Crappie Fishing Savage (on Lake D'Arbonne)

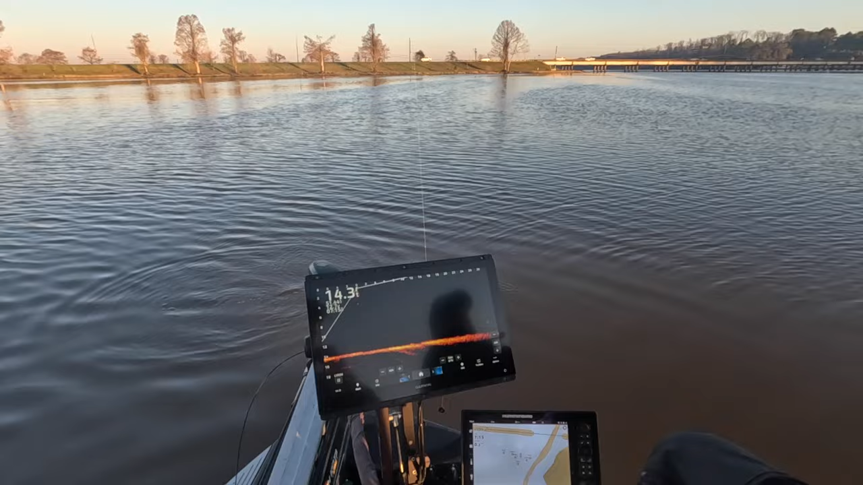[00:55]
all right first fish on darbone guys looks like about a pounder maybe not even quite a pounder but we now know what we need to look for
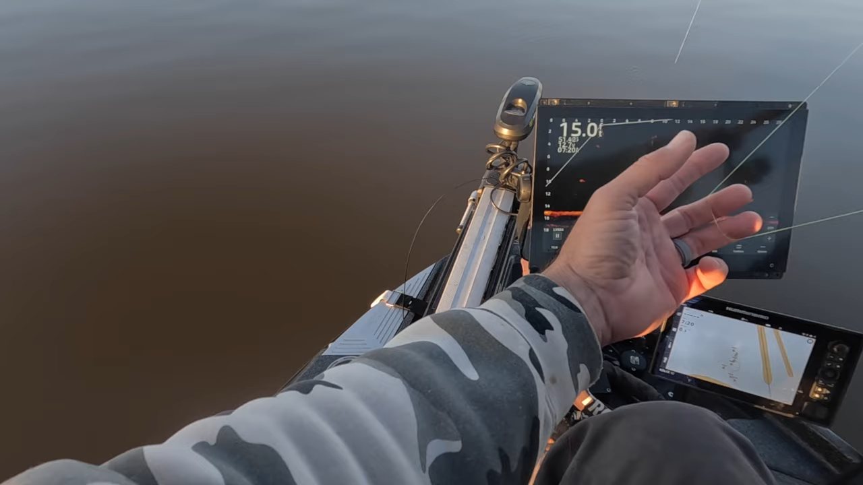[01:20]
all right whoo baby good solid white
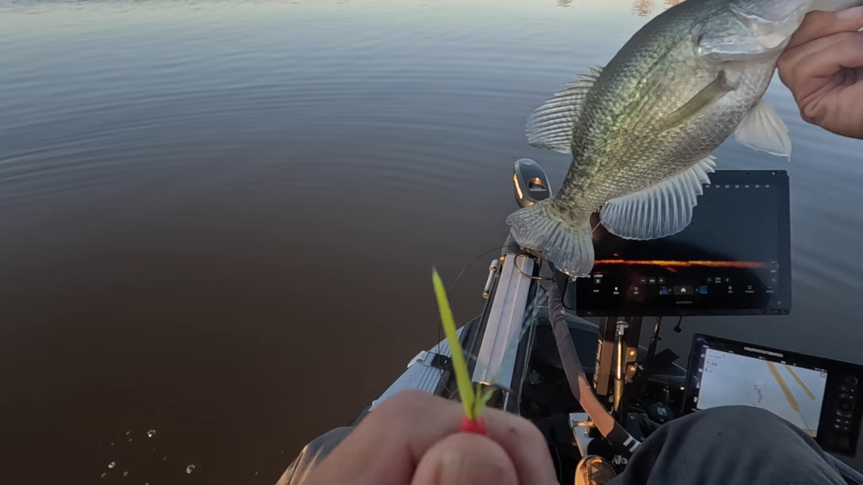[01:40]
right there guys slab baby so guys we're just dropping on these vertically looking for a big fish right now first day so we're learning a lot just based off of how the fish look and currently we're utilizing the savage as a 13 footer and it looks like that's about right for right now
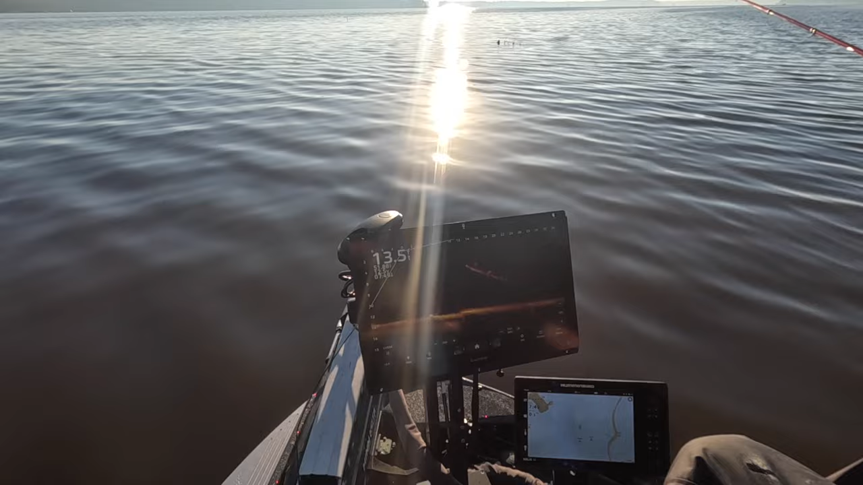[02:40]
mike's gonna put it a hurt on it he's fishing today with his own invention the slab jacker you guys can check that out at brush pile jigs
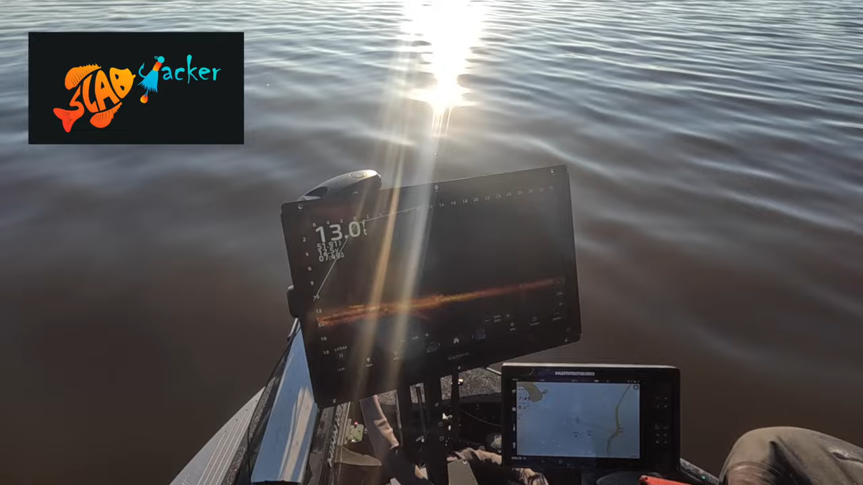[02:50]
slab jacker wow good fish here guys great fish
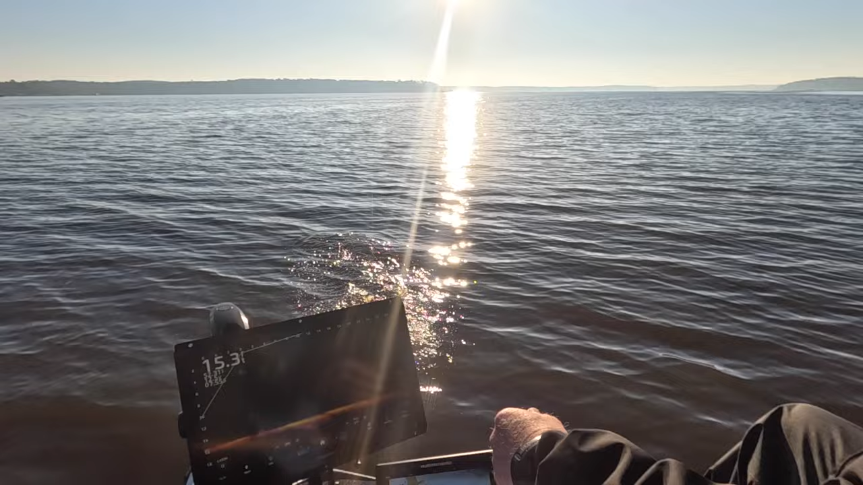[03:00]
so guys if you don't know mike uh invented and patented a new bait called the slab jacker and he guys
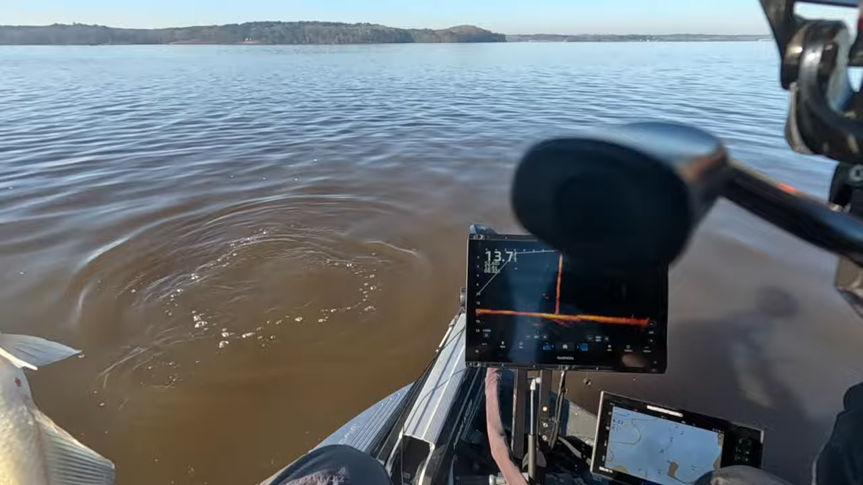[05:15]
no no question there boom guys good fish all right guys i want to take a moment just to kind of go over the savage 13 now the